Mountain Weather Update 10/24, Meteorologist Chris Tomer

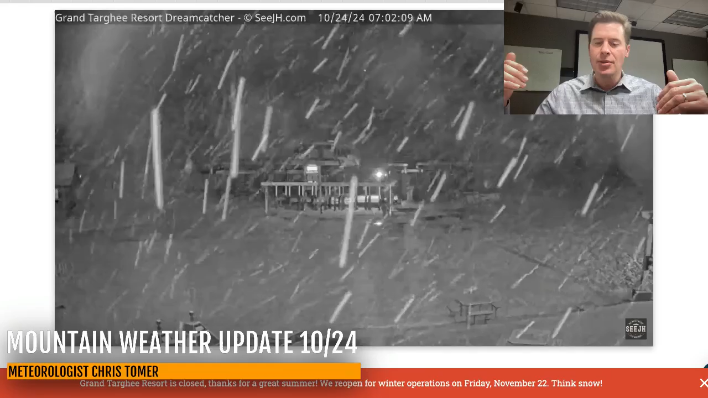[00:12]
central and northern mountains of Colorado, southern parts of Montana. This is Grand Targi on the west side of the Tetons, and you can see some snow coming down as expected. It's also very windy.